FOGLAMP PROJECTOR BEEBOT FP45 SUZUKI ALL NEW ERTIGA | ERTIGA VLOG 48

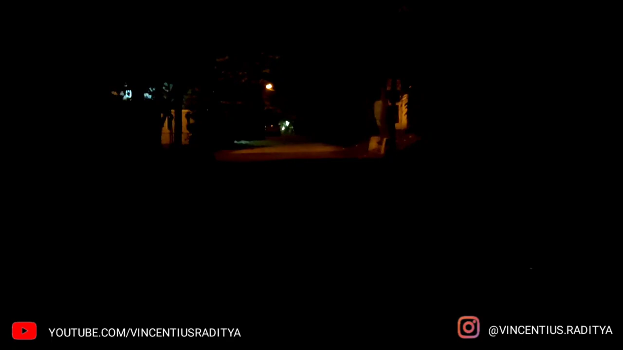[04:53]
oke ini footage tambahan ya sekarang kita coba nyalakan untuk lampu utama dari B-Bot GS lampu utamanya seperti ini kaca film gua menggunakan merek HD autofilm dengan
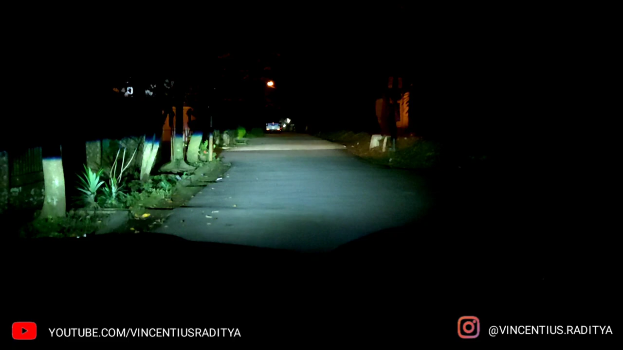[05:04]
dekat kegelapan 40% ini untuk low beam dari B-Bot GS sekarang kita coba nyalakan untuk lampu fog lampnya menggunakan B-Bot FP45 nah untuk lampu fog lampnya seperti ini sekarang gua matikan yang lampu utamanya nah ini untuk lampu fog lamp saja sekarang gua coba untuk high beamnya ya kurang lebih seperti itu